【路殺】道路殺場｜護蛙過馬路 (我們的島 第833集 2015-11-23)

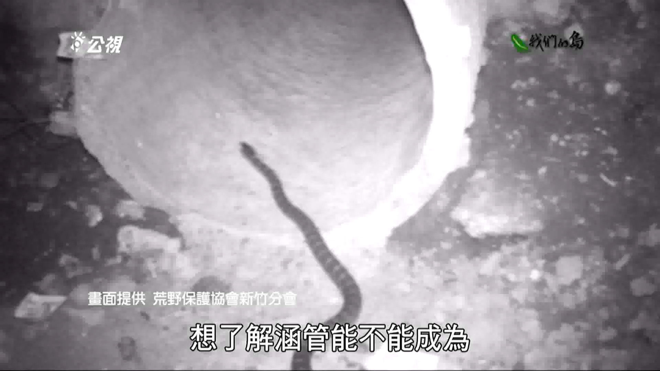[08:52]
縮德式赤蛙的生態狼道
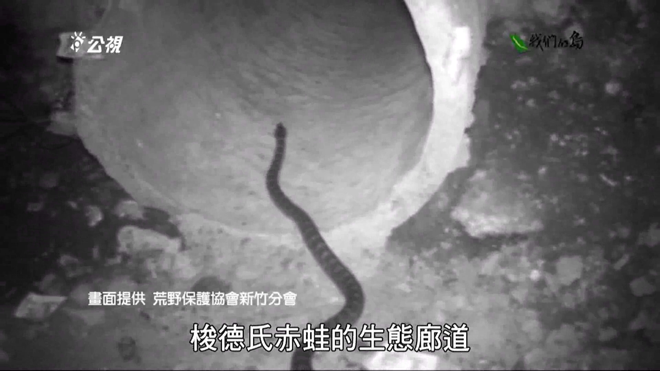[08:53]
這個通道是一個韓館我們這個韓館很久了所以我們以前都以為青蛙會從這邊過所以我們就在裡面啊
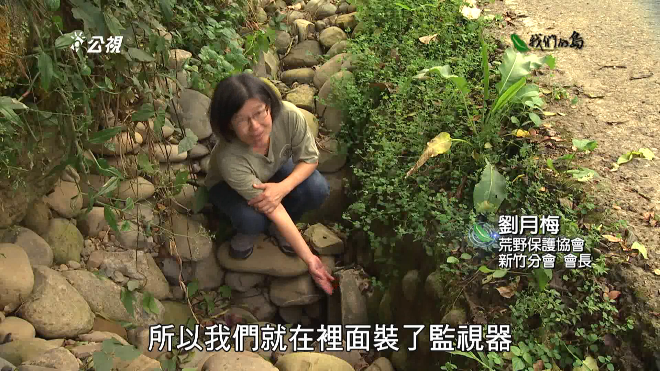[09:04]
裝了監視器把韓館清出來每一年都要清因為沙
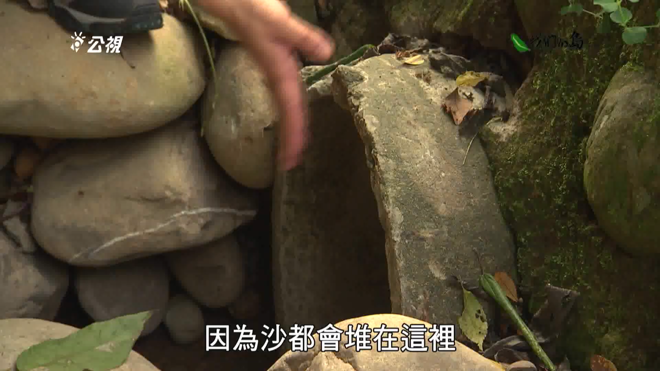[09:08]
都會堆在這裡然後我們就在裡面裝監視器
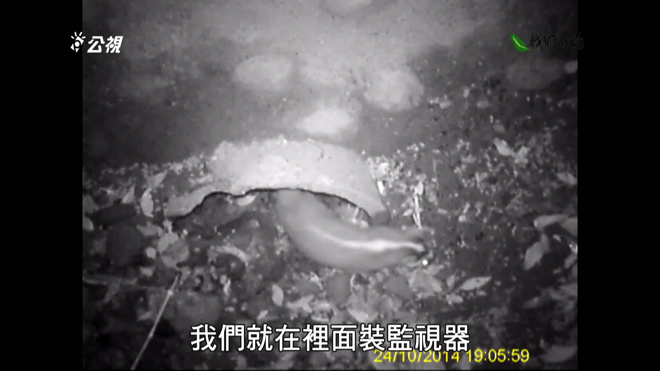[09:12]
我們以前有記錄到鳥啊蛇啊還有那個幼歡啊還有一些蜘蛛啊之類的都在那邊然後也會有蝙蝠啦不過就是沒有青蛙